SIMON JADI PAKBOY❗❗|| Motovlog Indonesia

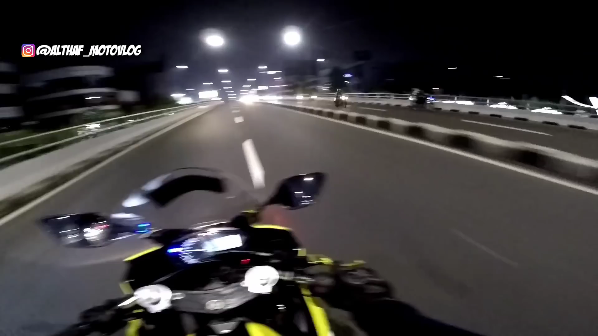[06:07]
Pas waktu kerusuhan itu di situ kan ada bioskop kan ya. Di situ tuh ada bioskop, dan bioskopnya itu sampai dibakar cuy. Mana? Kelihatan enggak? Tuh. Bioskopnya tuh bener-bener dibakar. Gila dia. Ya. Kemarin gua pas jatuh di sini nih. Tuh ya.
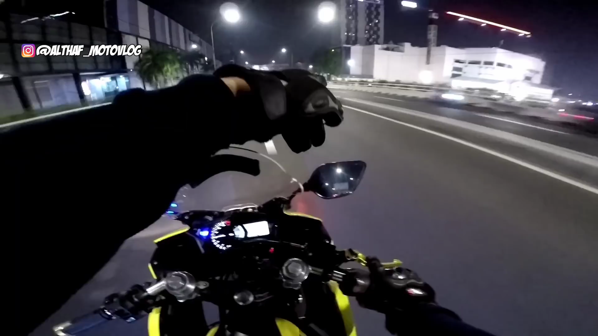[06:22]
Kemarin gua pas jatuh di sini pas sama si Simon ya. Oh, hampir aja lubang. Ya kalau musim hujan tuh kadang kayak gitu cuy, banyak banget lubang ya. Lubang di jalan itu banyak banget kan, kan. Jadi ya selalu tetap fokus di jalan gitu ya. Ada genangan itu kita itu bahaya, mau melintasi genangan itu bahaya. Bukan bahaya, jadi ragu-ragu gitu cuy. Ragu-ragunya itu takutnya itu pas apa itu namanya? Pas lagi di lubang gitu, pas lagi di genangan itu tahu-tahu tuh genangannya itu ada lubangnya gitu cuy.
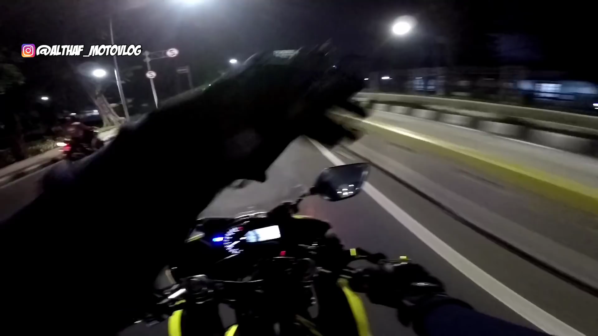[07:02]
Oke, kita putar balik dan nanti kita lewat situ, agak gelap sedikit mungkin ya. Jangan coba geber-geber di sini ya. Polisi militer nanti keluar semua nih di sini tuh, pangkalan polisi militer cuy itu ya. Oh, di sini ditutup, jadi kita harus putar balik agak jauh dikit. Ya, ditutup. Jadi kita putar baliknya di depan. Wah, ini angkringan enak banget cuy.